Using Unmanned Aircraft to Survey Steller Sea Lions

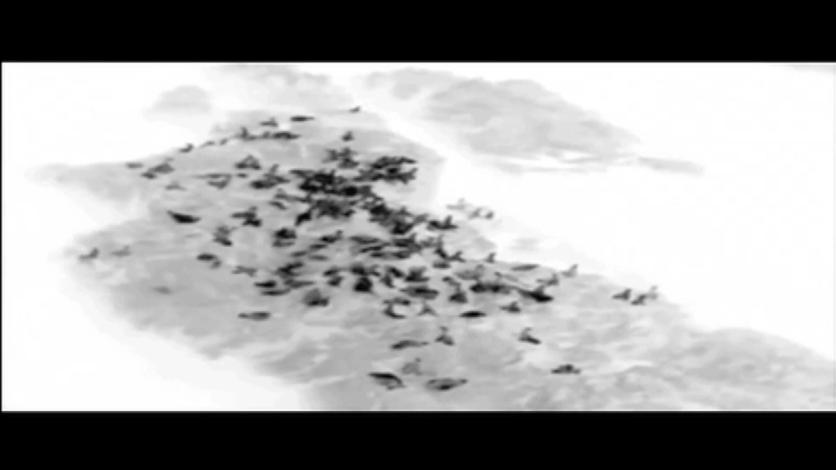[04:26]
Aerial infrared video is a breakthrough tool for sea lion survey work because it differentiates between the cold dilution islands background and the much warmer stellar sea lions.